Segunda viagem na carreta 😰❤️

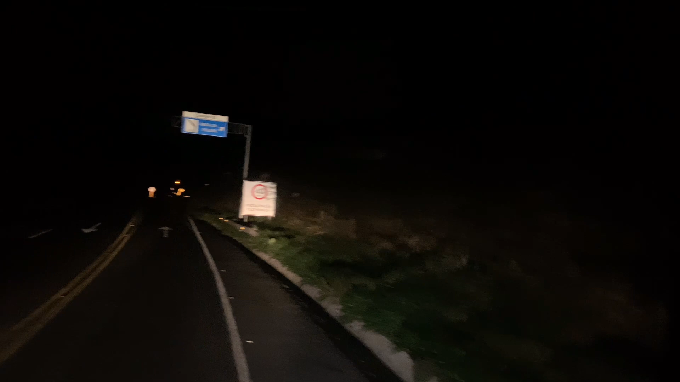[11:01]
Motorista que desceu Sem freio Não sei se vai pegar bem Como está passando A noite aqui Área de escape Para a direita É uma caixa de areia Para a galera que desceu Sem freio E tal Na precisão É só jogar para a direita Você vê né O tanto de índice De acidente Que tem essa Serra do Saleto
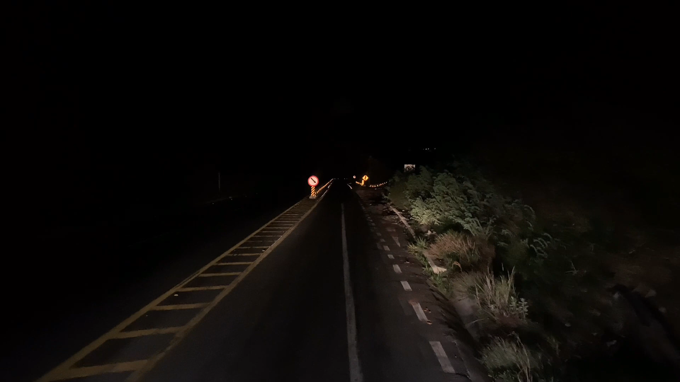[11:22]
Infelizmente Aparentemente Parece um carro de bebida Também já tomou Para que a gente Não conseguiu Ter acesso A caixa de escape